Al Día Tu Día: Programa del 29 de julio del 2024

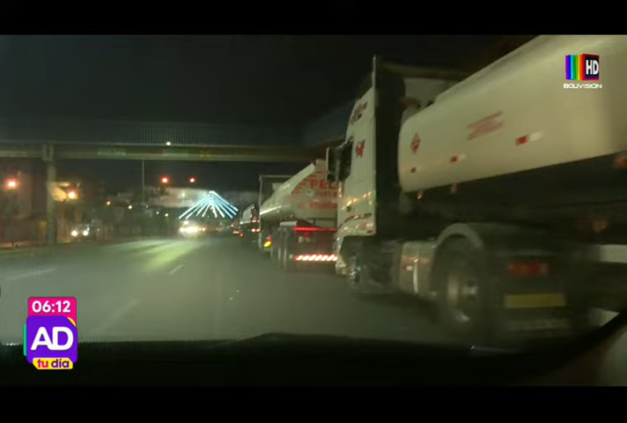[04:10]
Así es, mira, estamos avanzando desde el kilómetro 1, exactamente, la avenida Blanco Galindo, Gerardo. Y puedes observar, mira, son cisternas, son camiones y la fila es totalmente interminable. Ellos indican, los choferes, que el fin de semana no llegó combustible hasta estos surtidores.
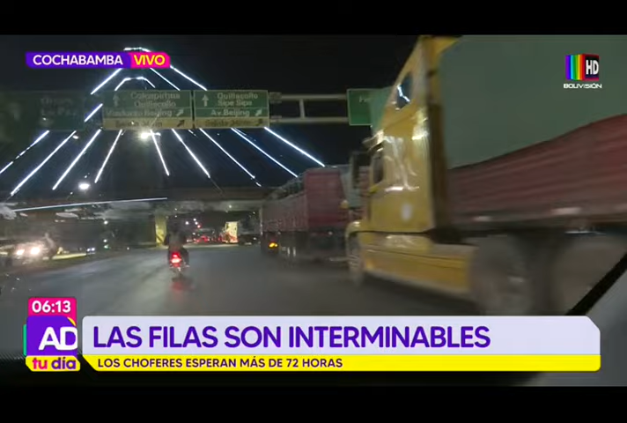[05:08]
nos indicaban, y que no tienen ya combustible, son de los que están con los tanques en reserva. Estamos pasando justamente el distribuidor Beijing y el panorama.